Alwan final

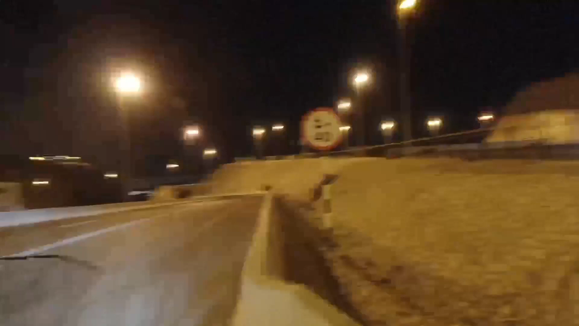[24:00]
والحين الله يسلمكم نازلين ان شاء الله بعون الله سبحانه وتعالى. سكرت الدنيا كلها يا الله
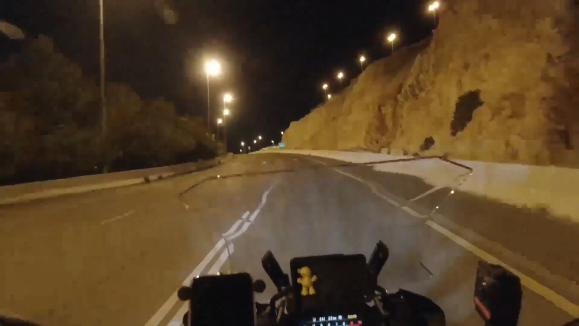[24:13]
وركبت ال 360 على اساس اني اعطيكم صوره. الله يسلمكم وانا نازل، وعلى بركه الله نازلين مبزرة الخضراء ان شاء الله. يا سلام على مدينه العين، يا
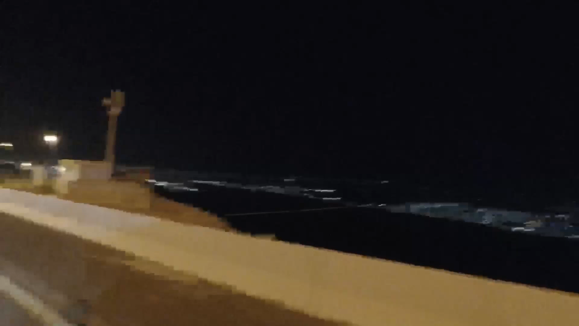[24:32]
سلام على مدينه العين، يا اضواء مدينه العين الجميله. ما شاء الله ما شاء الله تبارك الله، سبحان الله، تحفه تحفه، رسمه مثل رسمه ما
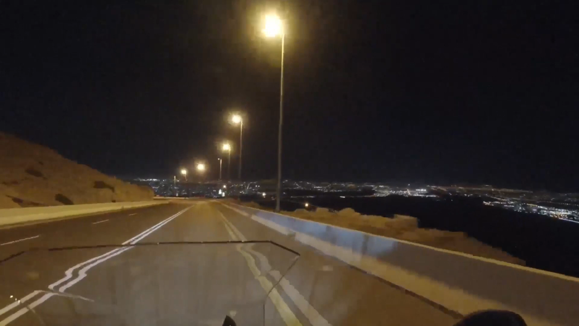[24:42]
شاء الله تبارك الله ما شاء الله، لا قوه الا بالله.
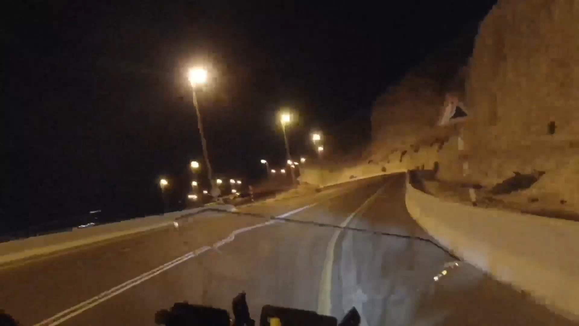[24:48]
تقريبا الجو ادفى يا جماعه الحين تحت 20 درجه حراره، يعني درجه واحده زادت بس. يعني ما شاء الله ما شاء الله ما كنا متوقعين البروده بتكون 19 فوق على قمه جبل حفيت.
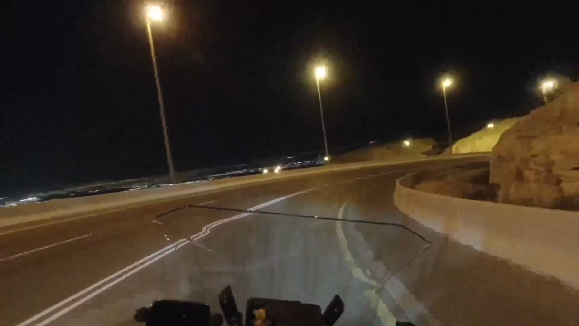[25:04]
ما شاء الله تقهوينا يا شباب، عملنا الله خير، تعرفنا على شباب هناك بعد موجودين فوق يسوقون سياكل ما شاء الله عليهم، كانوا يسوقون سياكل، فبالتالي الله يسلمكم.
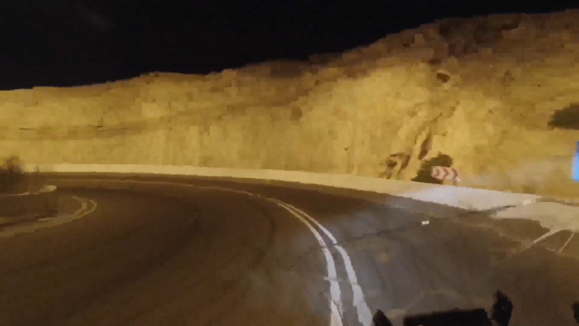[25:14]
سولفنا وياهم قصرنا الدوب، وحين ان شاء الله رب العالمين مثل ما قلنا لكم متجهين الى بزر الخضراء باذن الله سبحانه وتعالى، وان شاء الله بنكمل عقب الى نص مدينه العين، داخل مدينه العين ان شاء الله بنشوف ان شاء الله شو الاشياء اللي ممكن احنا نغطي لكم اياها، بنغطيها ان شاء الله لا تحاتون باذن الله سبحانه وتعالى.
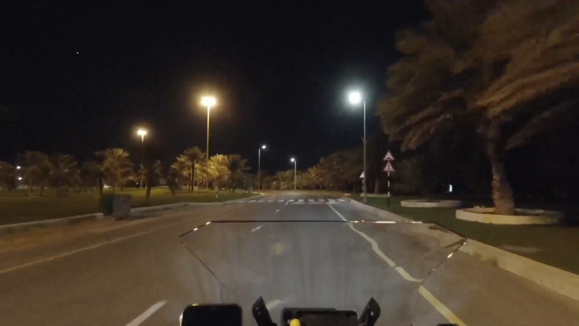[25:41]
طبعا هذه بزر الخضراء الله يسلمكم، وهي عباره عن مسطحات خضراء، وهاي البحيره ان شاء الله هناك بسير ان شاء الله بنوقف عند عقب شويه الحين ناخذ لنا كم صوره، واذا حصلنا فرصه نغطي طريولنا في الماء الحار كان بها ان شاء الله رب العالمين.
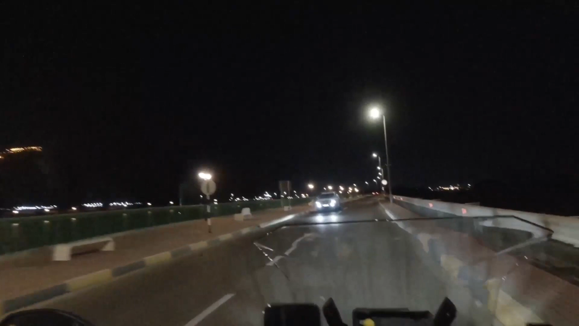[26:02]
تشوفون معي جبل الحفيت فوق هناك، نحن نازلين بالشارع هذا هذا الحنيش،
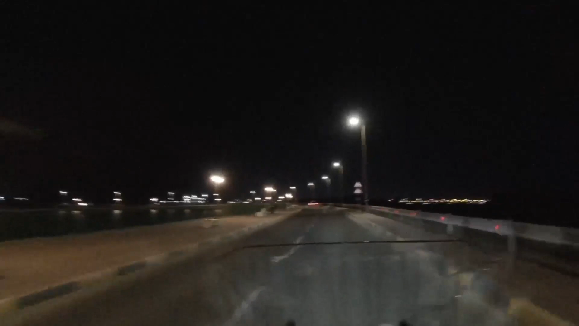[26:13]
البحيره جميله ما شاء الله. يلا الماي يا سلام يا سلام
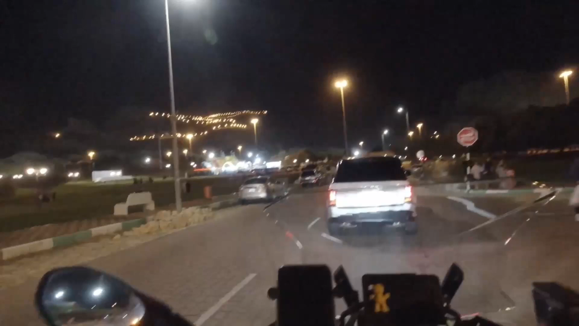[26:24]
ما شاء الله، الناس موجودة هنا في كل مكان مستانسين، الأجواء الجميلة أجواء العائلية ما شاء الله.